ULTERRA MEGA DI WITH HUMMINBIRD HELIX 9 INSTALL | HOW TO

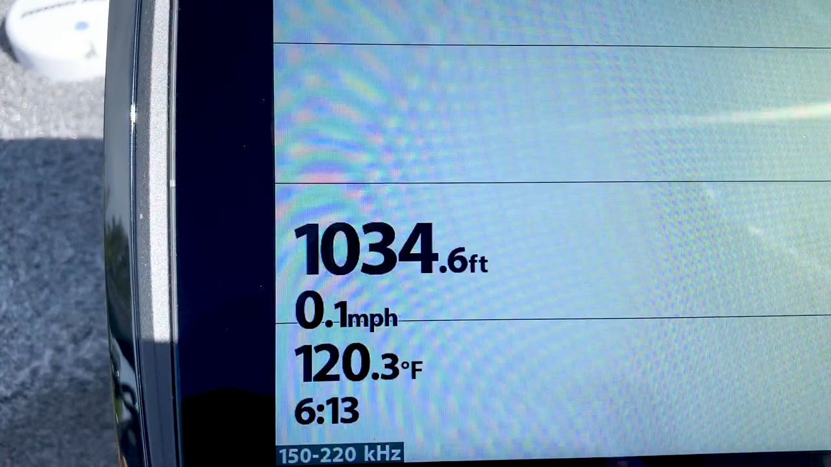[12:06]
On screen: depth 1034.6 ft, water 120.3°F, speed 0.1 mph
it's reading 120 degrees, hotter than 80s. Been cooking out here, frying our brain.
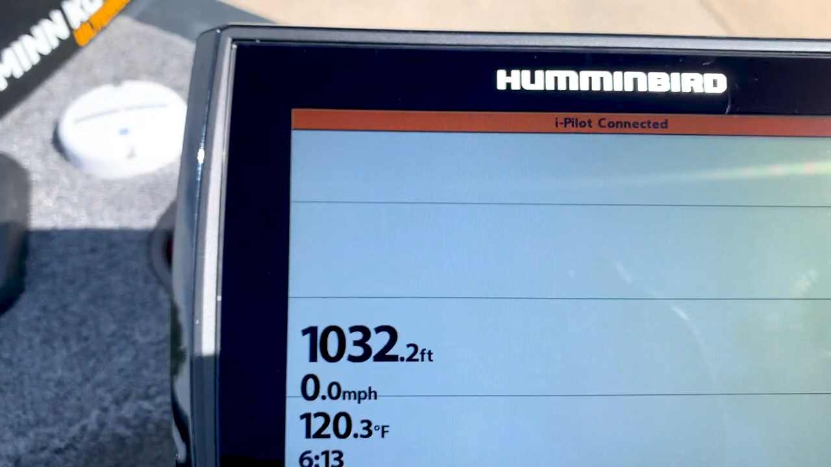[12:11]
On screen: depth 1032.2 ft, water 120.3°F, speed 0.0 mph
iPilot's been detected, so we're linked.